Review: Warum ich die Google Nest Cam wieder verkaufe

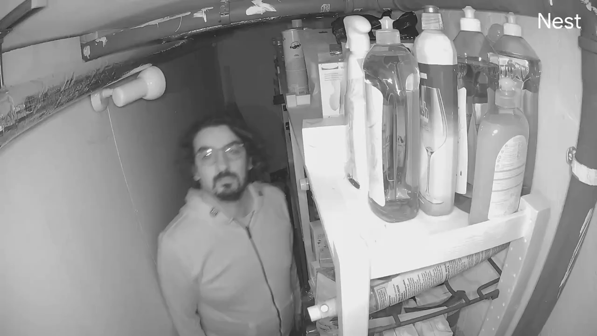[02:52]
Hallo, ich bin jetzt gerade eine Armlänge von der Google Nest Cam entfernt und so hört sich das an. Und so hört sich das, wenn ich quasi rund 2,5 Meter entfernt bin.